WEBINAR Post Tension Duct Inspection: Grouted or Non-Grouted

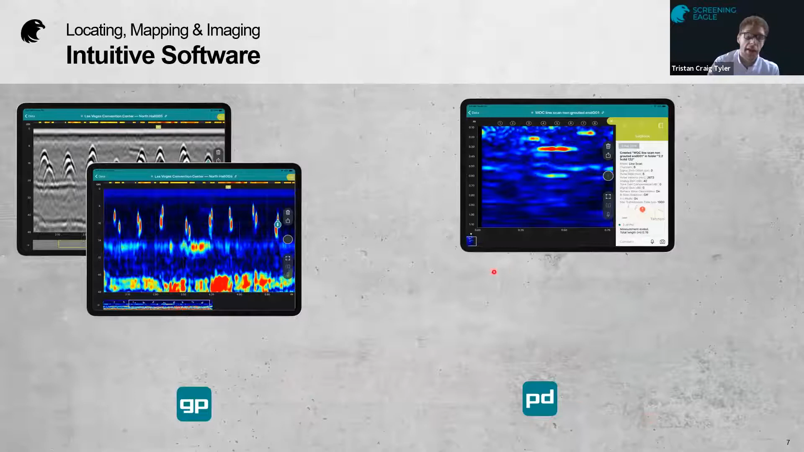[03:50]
of the gpi you have both the migrated and non-migrated version you can also produce a c scan or a bird's eye view or an eagle
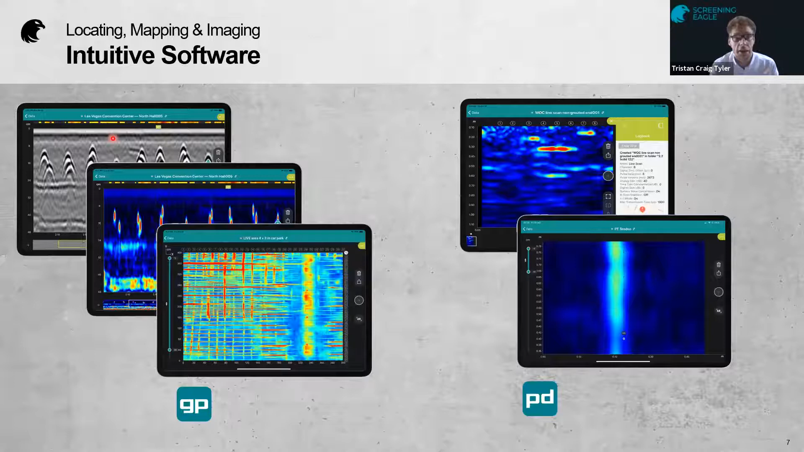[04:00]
eye view should i say and you can also produce that into a into a 3d model all of that live on site
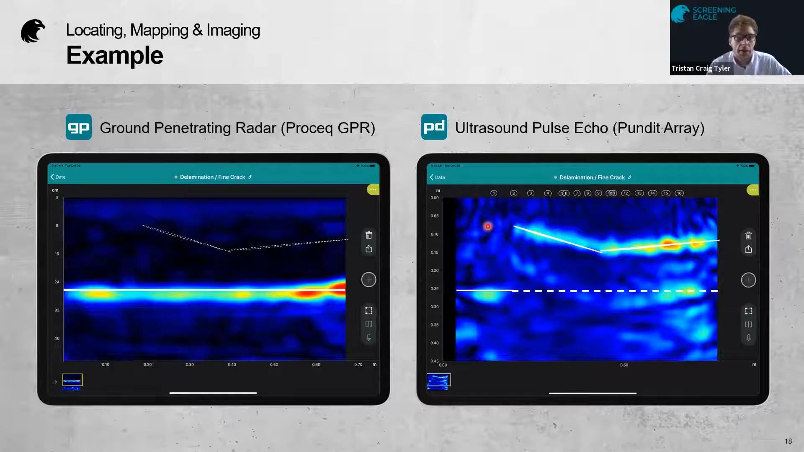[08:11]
gives you a very clear picture of exactly what's going on within the concrete this just illustrates why they work so well together so if i now move this on to do the uh the live scans of this example so
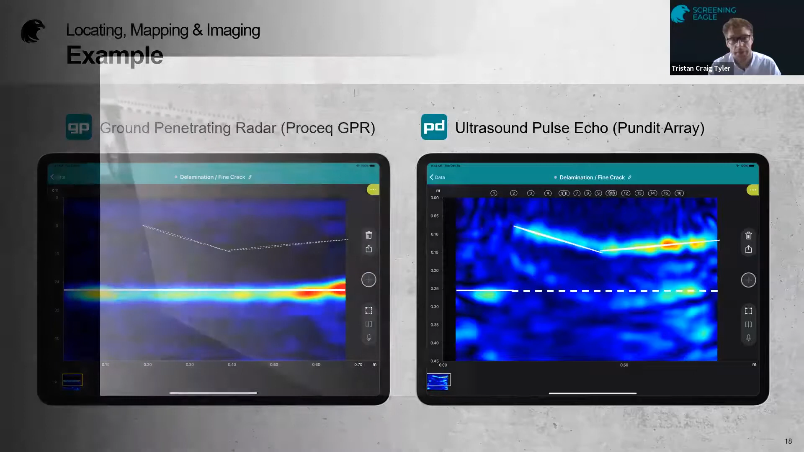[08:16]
here we have a video first up is the gp8000 you scan
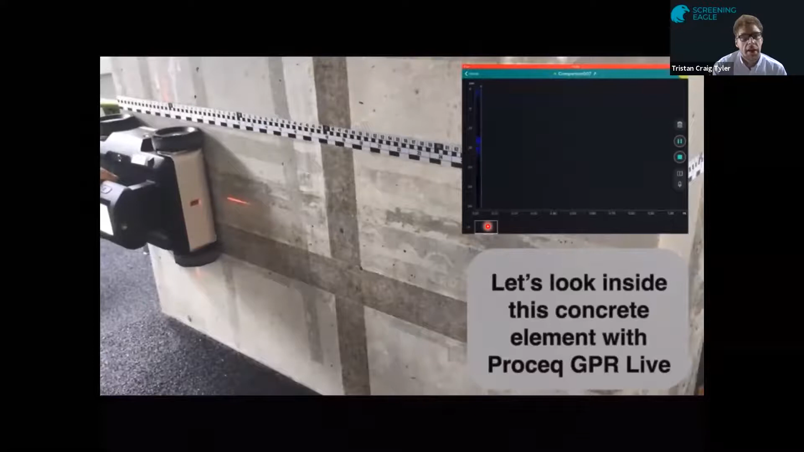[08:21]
it across the surface and as you can see in the scan there you've
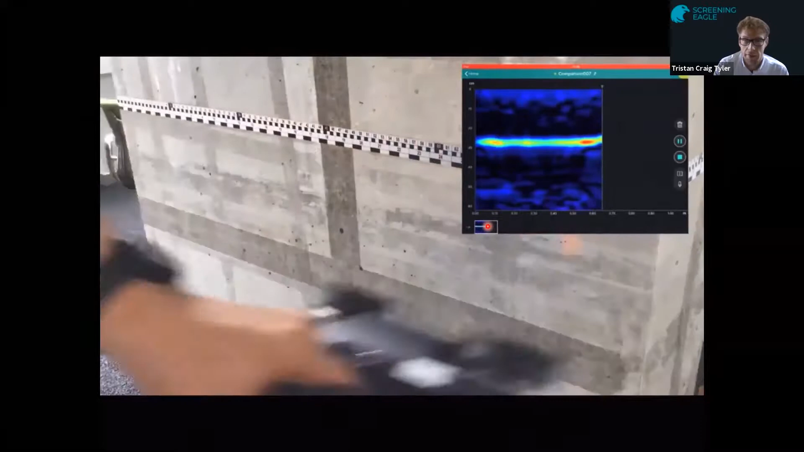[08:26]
got the nice clear back wall you can tell the thickness of the slab um but
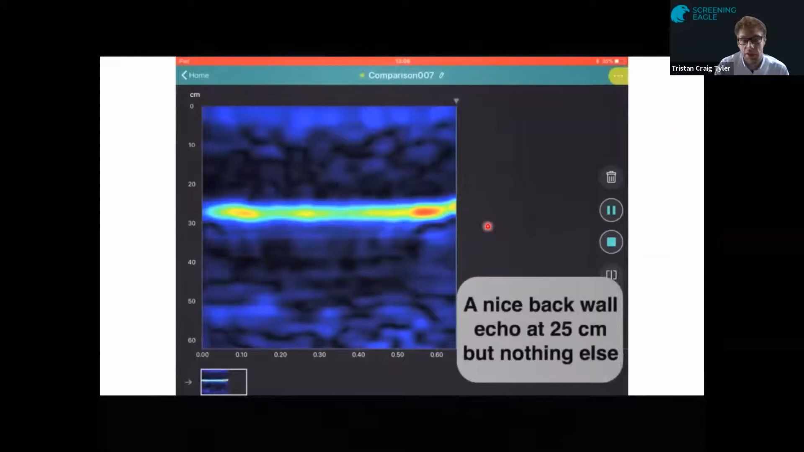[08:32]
you've not really got much in terms of uh in terms of a crack there so we'll move on to the migrated views you know this is the raw data
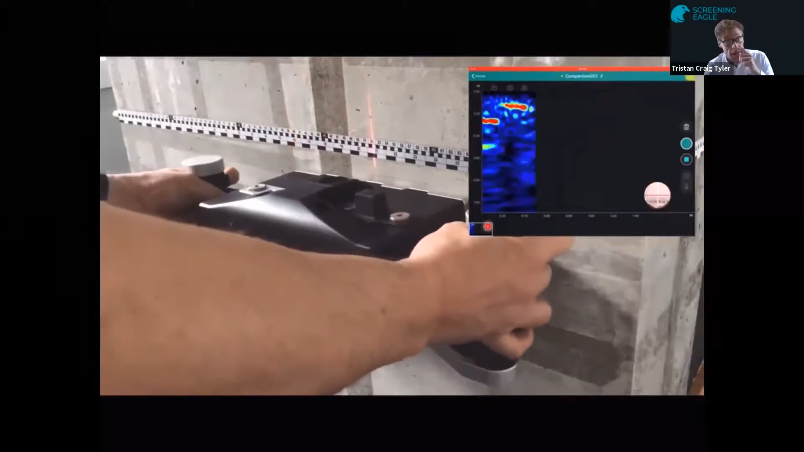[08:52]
as you can see on the scan on the top right hand side uh you've got partial back
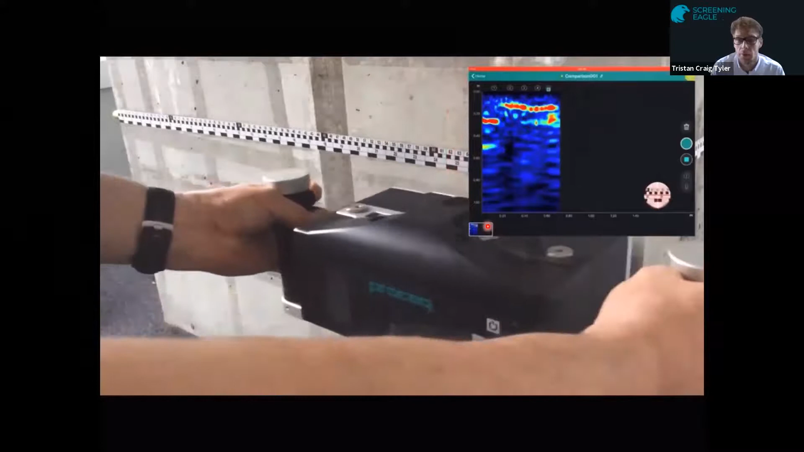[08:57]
wall um but you've also got the delaminational crack highlighted
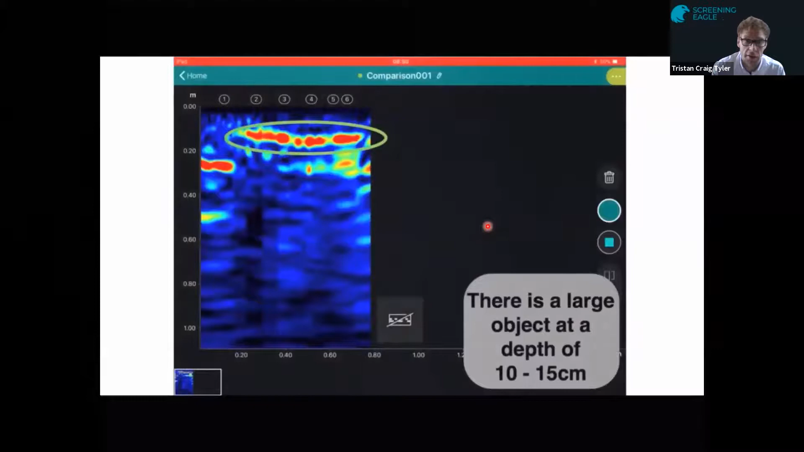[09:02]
extremely clearly um so again this is just to illustrate why these two products used in conjunction with each other can give you the full picture of what's going on inside the concrete itself